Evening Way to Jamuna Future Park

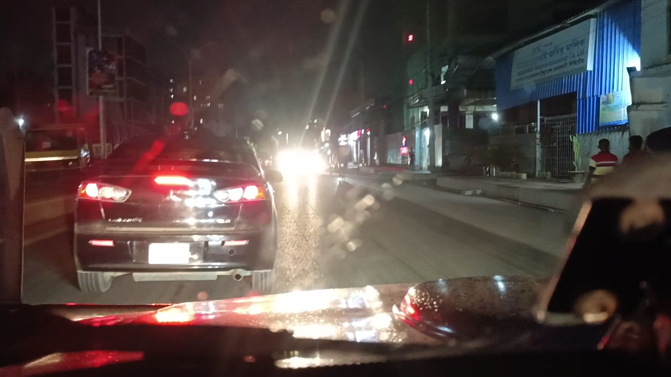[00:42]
বাতিগুলো আছে না, এই বাতিগুলো শুরু করছে ঘুরানো রাউন্ড, এই বাতি থেকে শুরু করো, এই বাতি বরাবর,
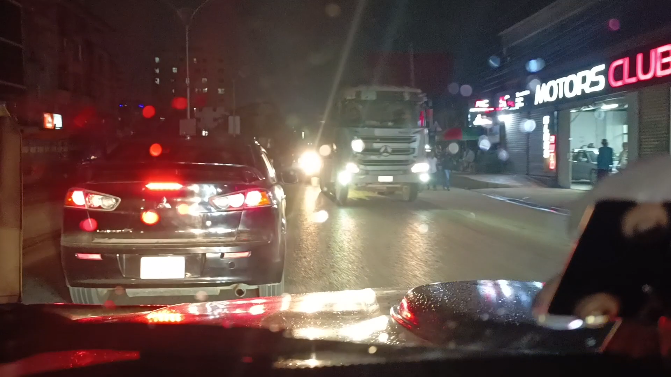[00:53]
এই বাতি বরাবর, এই ঘুরে আসলে একটা রাউন্ড হবে, যে কেউ বন্ধু সেই বাতি শুরু করবে।